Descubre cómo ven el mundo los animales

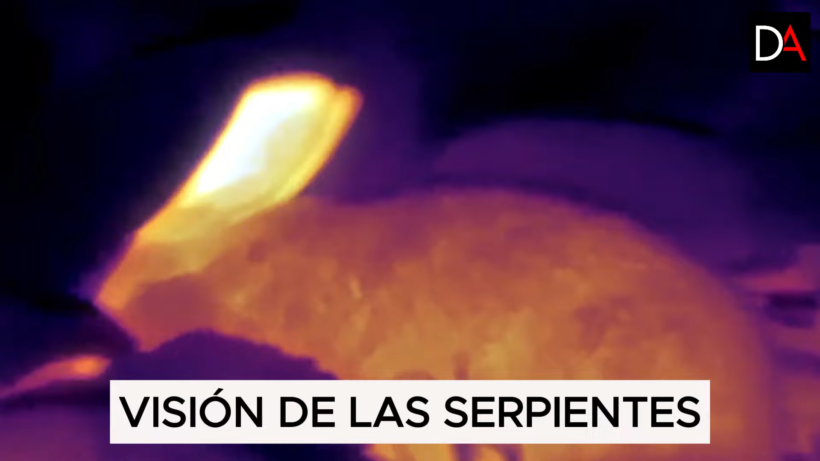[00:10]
Tienen receptores especiales sensibles a los rayos infrarrojos en el hocico, lo que les permite captar el calor irradiado por los mamíferos de sangre caliente.